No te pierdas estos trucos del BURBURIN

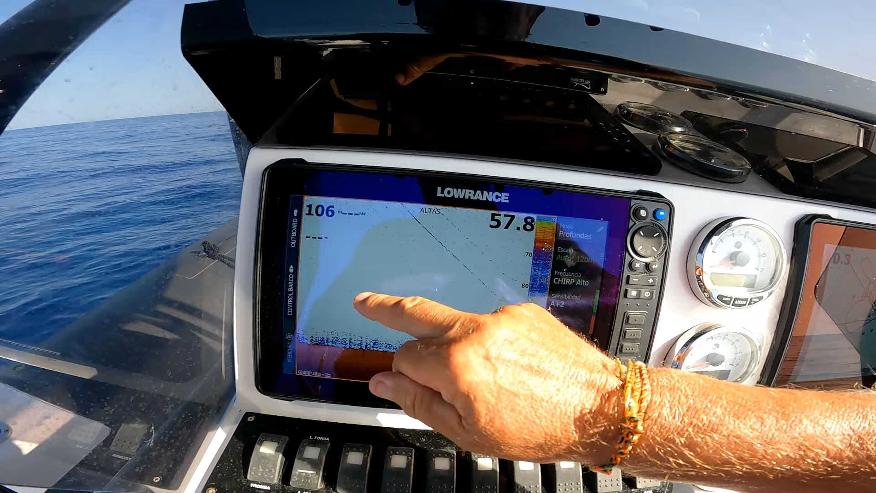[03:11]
Bueno, acabo de ver un bicho ahora mismo.
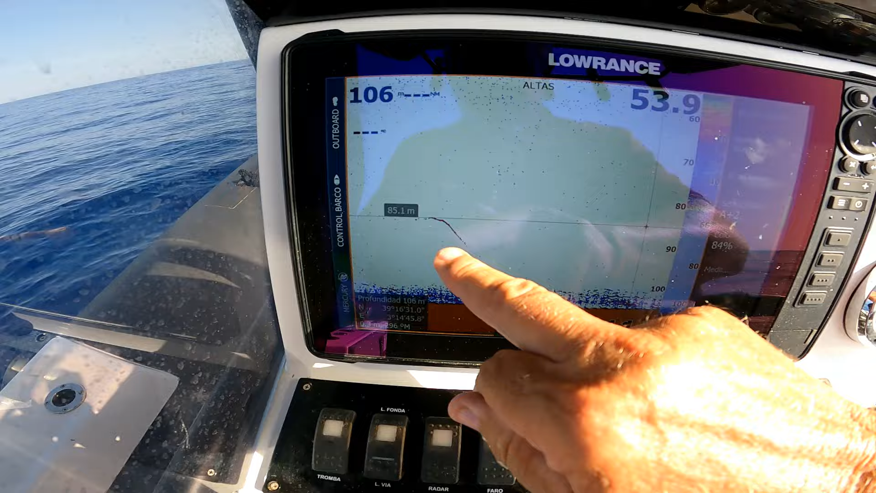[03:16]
La línea del plomo, la línea del jurel. Ahí las dos.
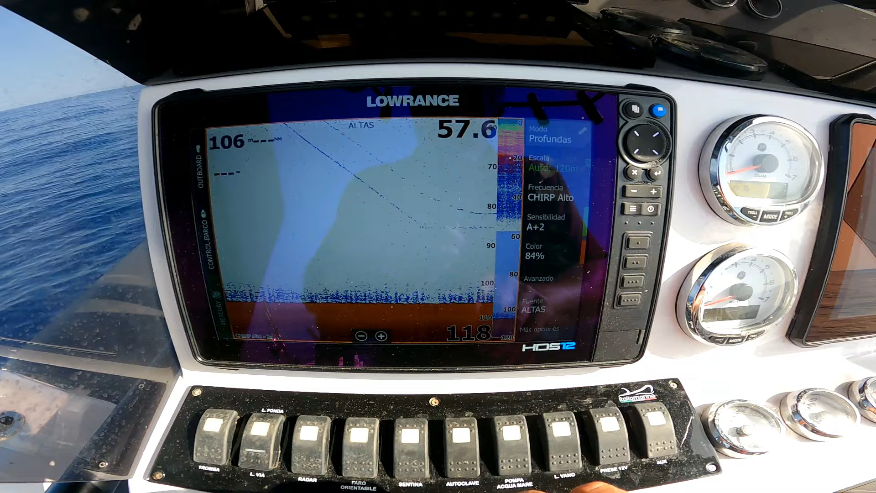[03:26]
Y vamos a ver si le llamamos la atención.
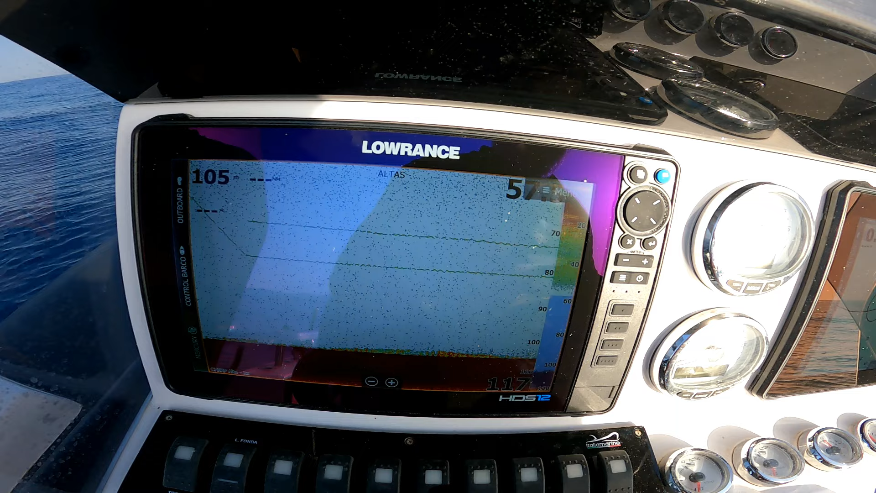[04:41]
Estoy subiendo el plomo para arriba. El plomo es el de abajo. Ahora he parado de sacar y la voy a volver a soltar.
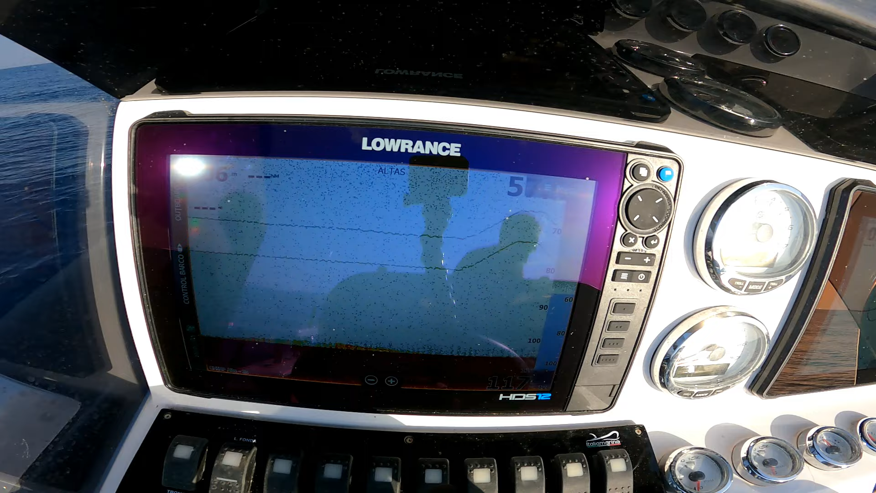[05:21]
Plomo, cebo. ¿Veis que son dos líneas bien paralelas que han subido bien paralelas?
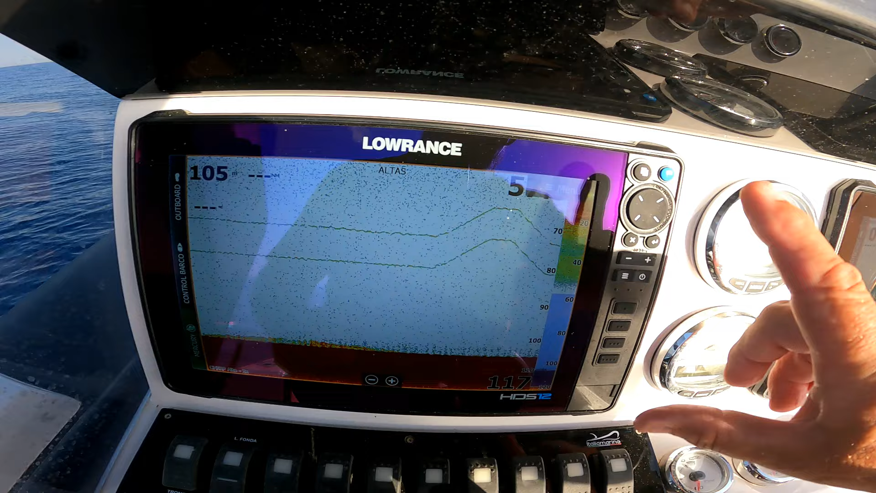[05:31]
Esto, la lectura de esto es que
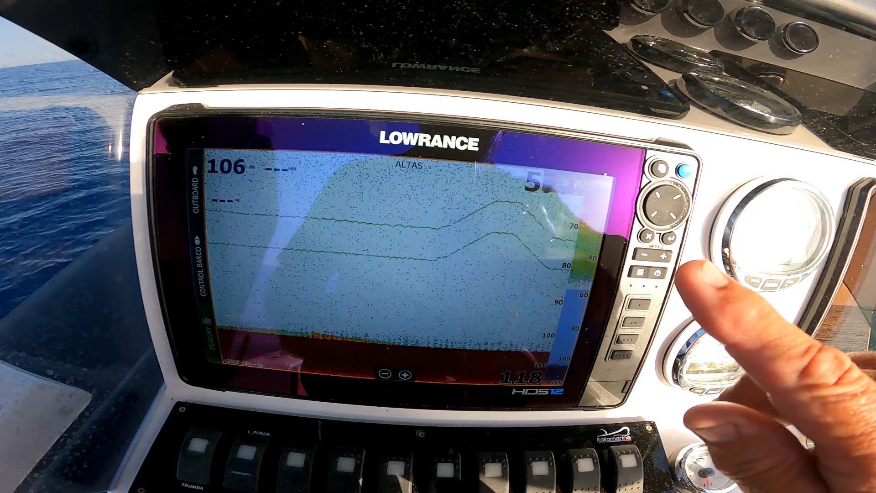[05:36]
el cebo está liado con la línea y al mismo tiempo que subes el plomo, sube el cebo por encima.
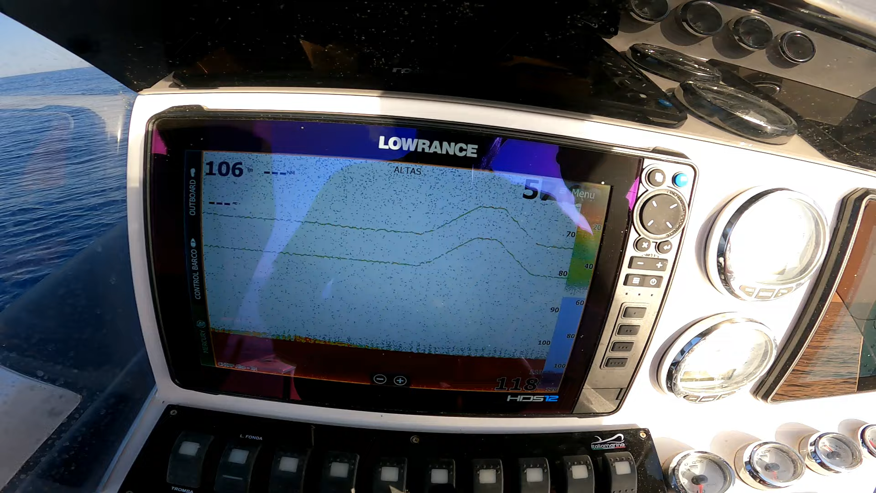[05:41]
Lo lógico sería que el plomo avanzara al cebo, después el cebo detrás.
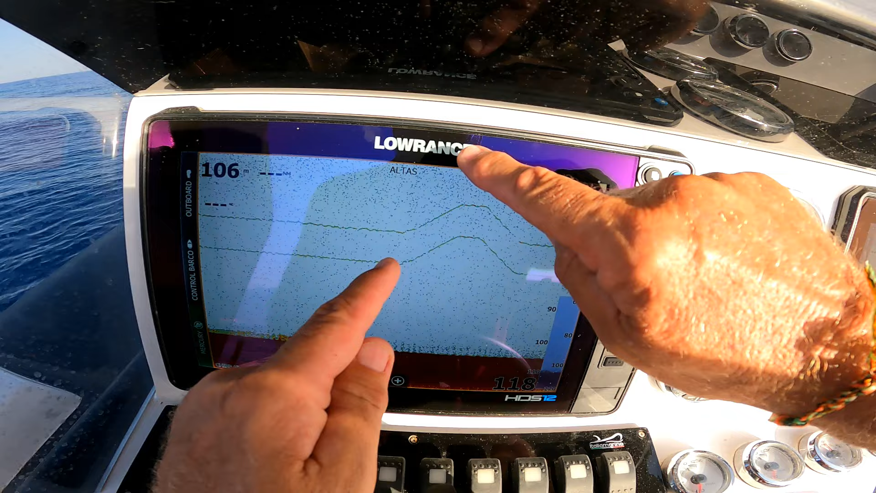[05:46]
Pero estas dos líneas paralelas significa que la línea está liada.
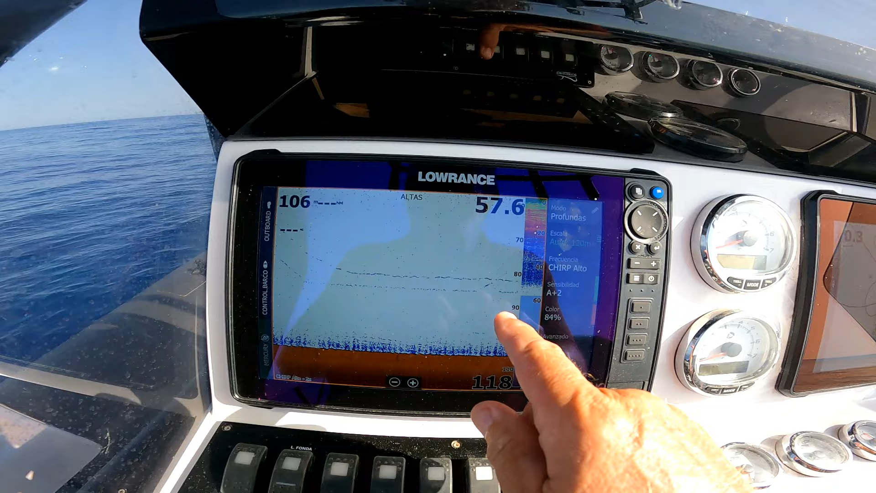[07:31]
Como sabemos todos los que pescamos así a profundidad con plomo y cebo, con una brazola de 4, 5 o 6 metros, cuando hay dos líneas paralelas y subimos, cuando sabemos que es el plomo, subimos y la del cebo no sube de la misma manera paralela con el plomo,
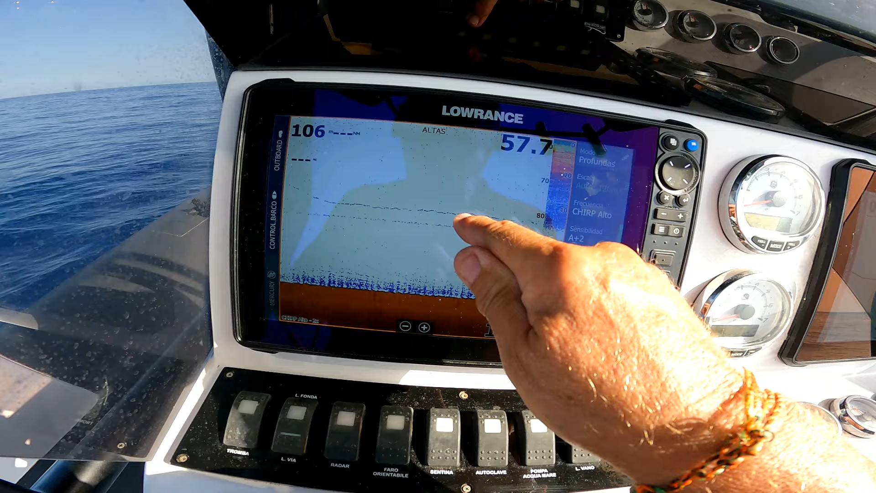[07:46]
significa que no está liado.
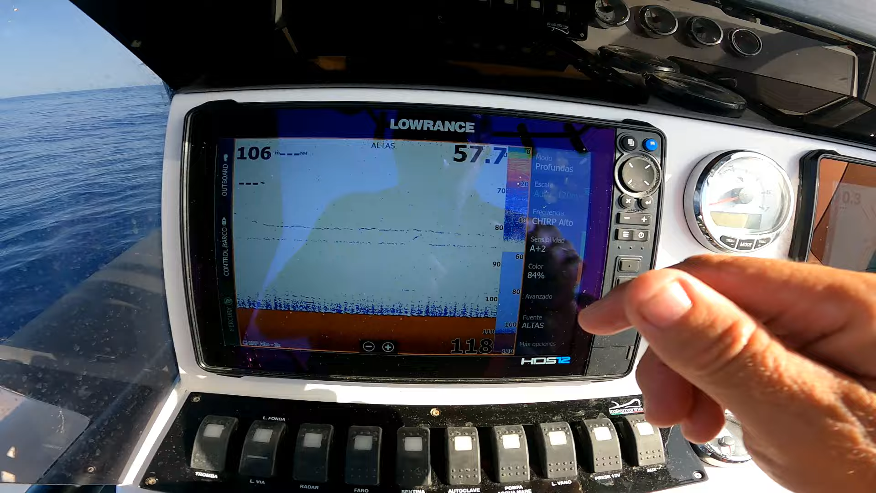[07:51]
Anterior, las dos líneas subían paralelas y estaba liado, he sacado y estaba la línea liada.
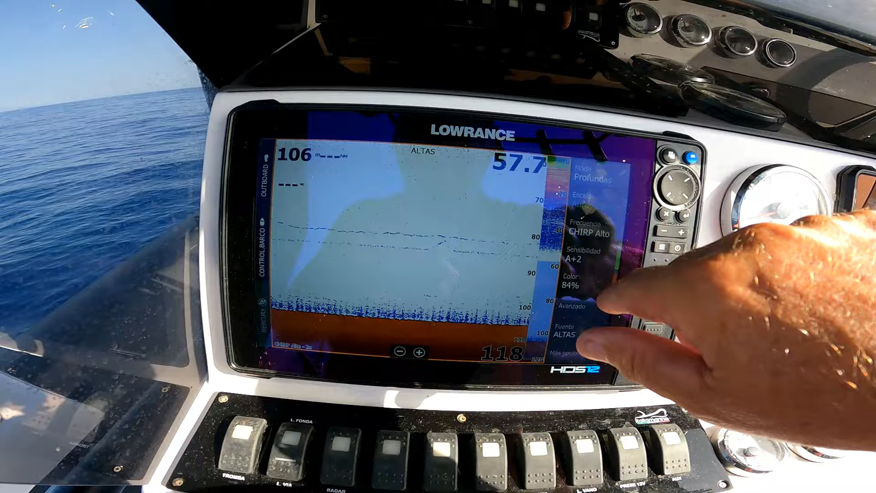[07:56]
Pero esta horizontal, sin interrumpirse,
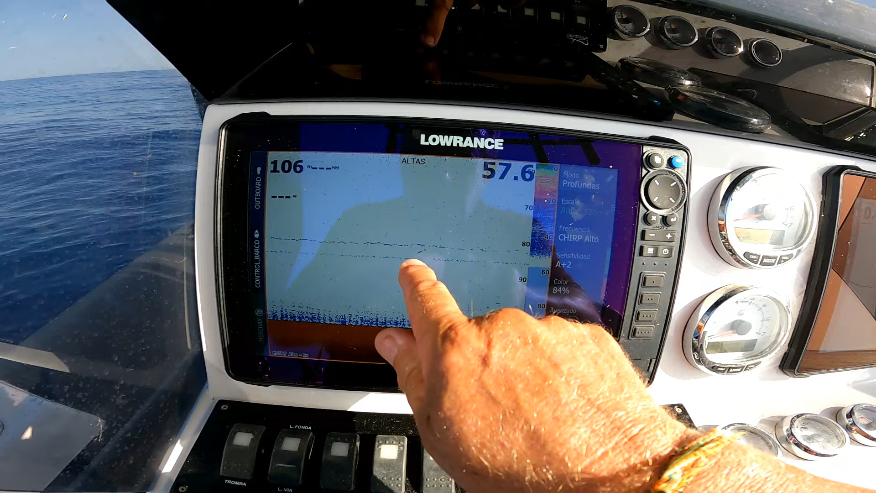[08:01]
y esta que he interrumpido a propósito para saber si estaban liadas o no estaban liadas.
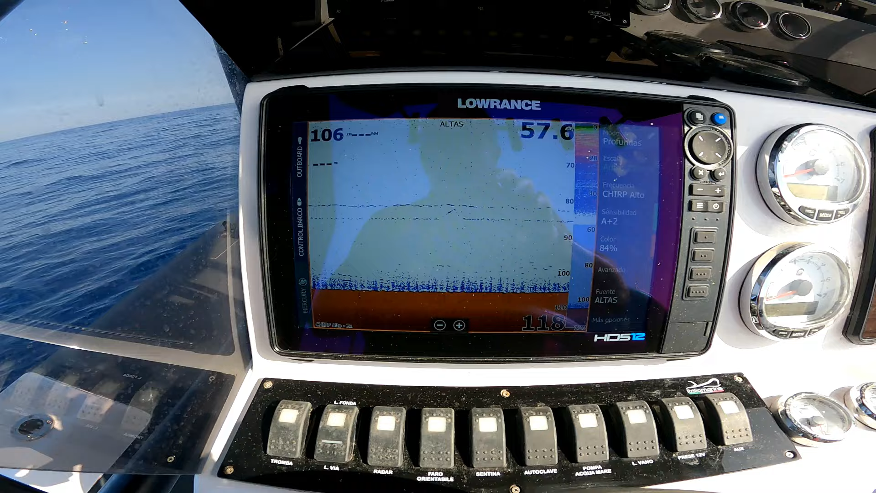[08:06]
Es una garantía.
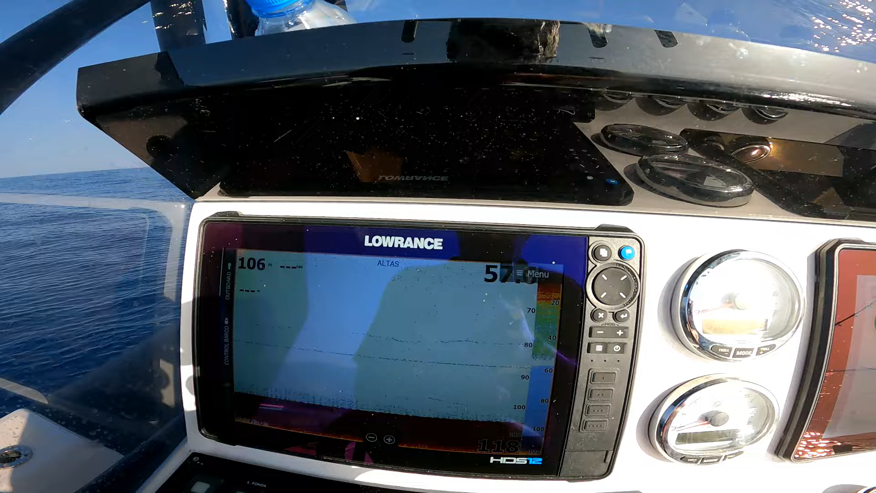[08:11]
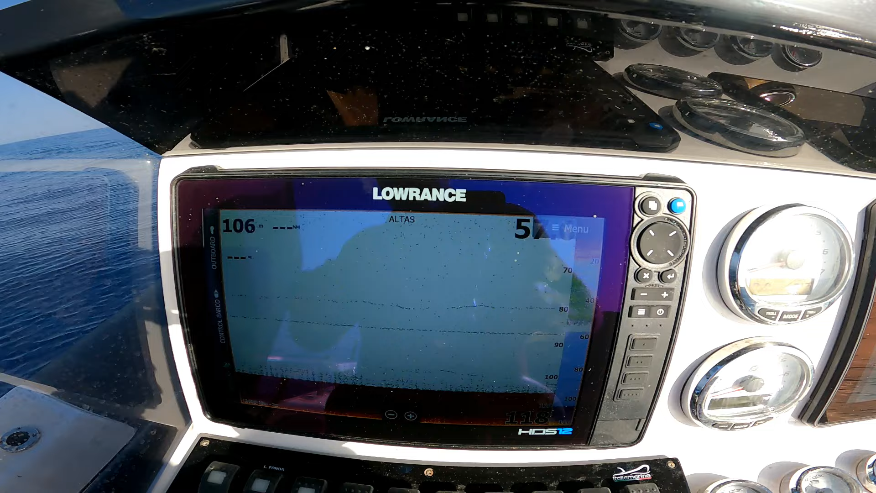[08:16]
A ver, voy a intentar explicar cómo hacemos nosotros para saber si la línea, el jurel, está liado con el plomo. El plomo es el de abajo, el jurel es el de arriba. Haré unos movimientos con la línea que los vais a ver aquí en pantalla.
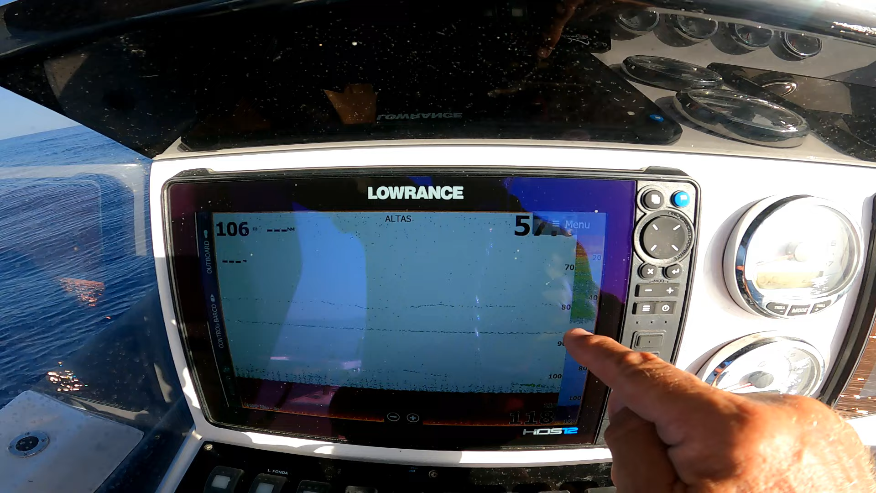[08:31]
Voy a aumentar un poco la sensibilidad para que se vea más. Voy a poner automático a más 3.
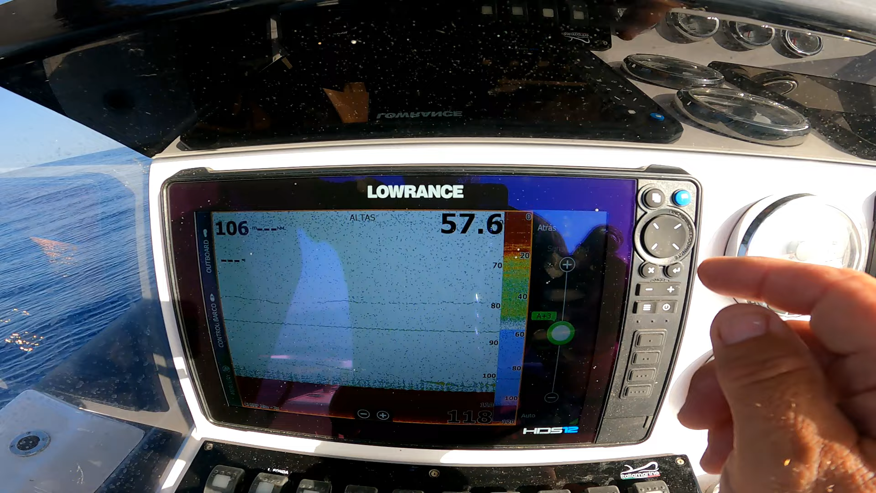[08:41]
Bueno, no se va a ver más, un poco más de ruido. Creo que sí. Ahí. Ahora voy a hacer unos movimientos de línea, a ver si se puede ver. Después lo explico.